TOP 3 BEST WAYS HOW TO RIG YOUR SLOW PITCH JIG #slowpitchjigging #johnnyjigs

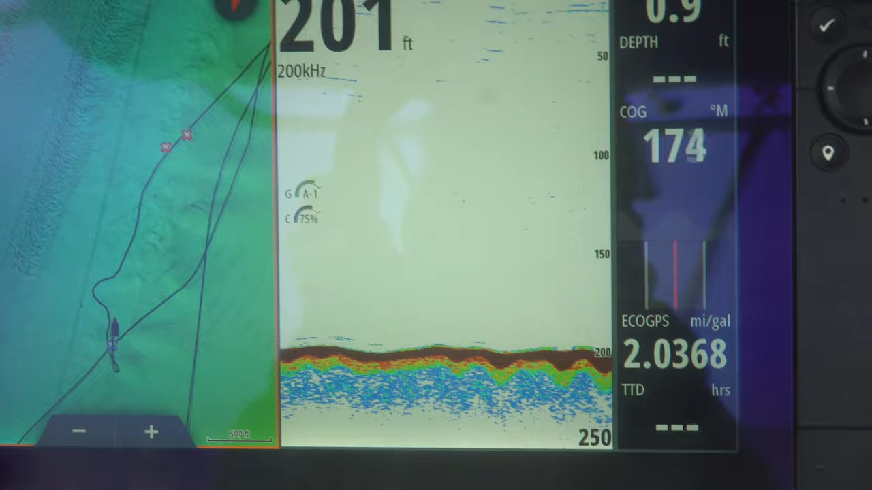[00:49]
On screen: depth 201 ft
Sitting in about 200 feet. I'm gonna drop down a 250 gram torpedo watermelon.
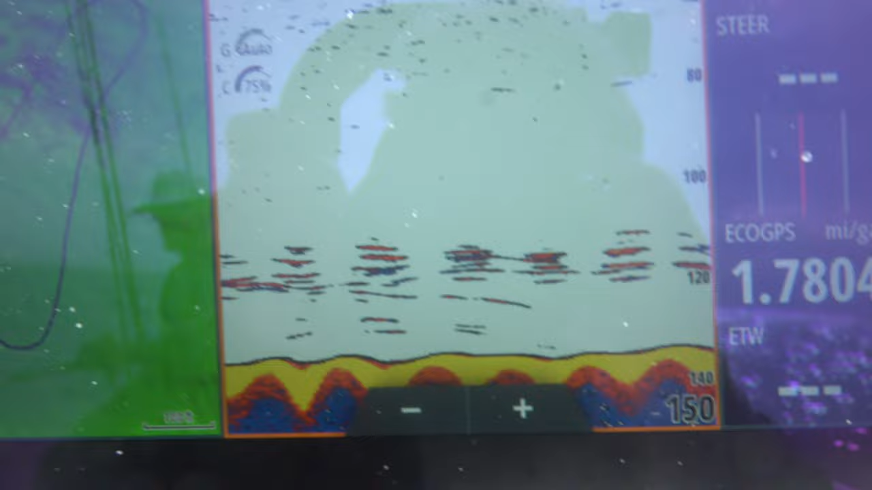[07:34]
See what we got boys. We're only sitting in about 160 feet.